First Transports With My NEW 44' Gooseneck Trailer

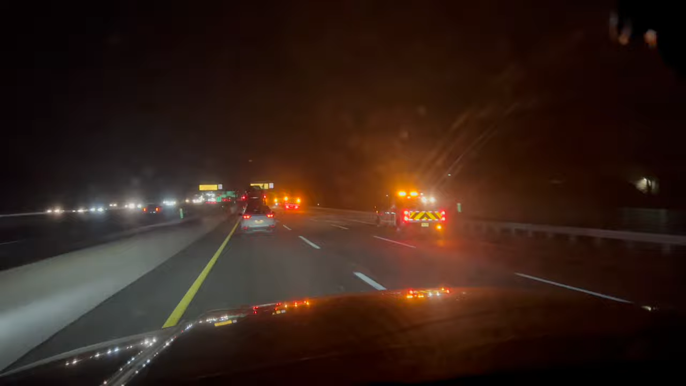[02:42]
I was looking like all the snow machines are dropping sand and grit. I can hear it hitting the windshield. Salting, reduced speed, salting the process. Yeah, big chunks of salt. Yeah, rock salt. Look at that.